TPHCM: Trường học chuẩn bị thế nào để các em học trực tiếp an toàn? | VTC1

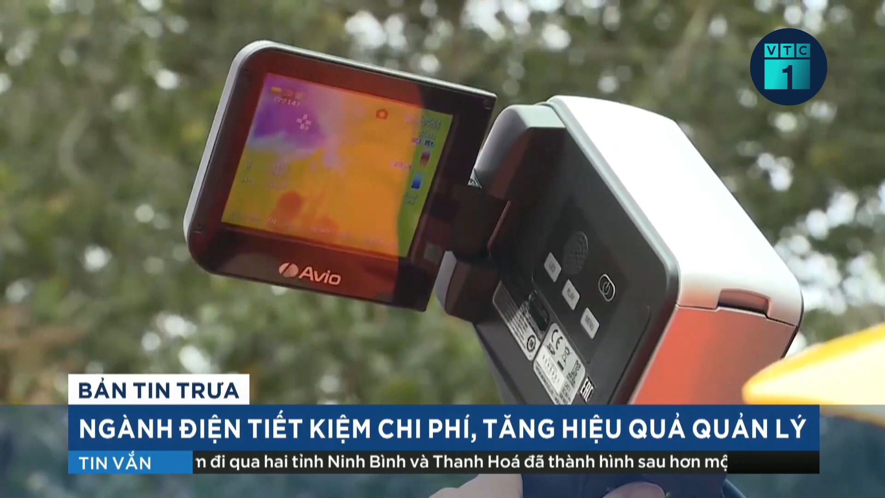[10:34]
Với sự hỗ trợ của camera nhiệt, nhân viên điện lực không phải trèo lên cao để thao tác thủ công nhưng vẫn có thể kiểm tra, đo nhiệt độ, các mối nối ở vị trí xa hàng chục mét với tỷ lệ chính xác cao.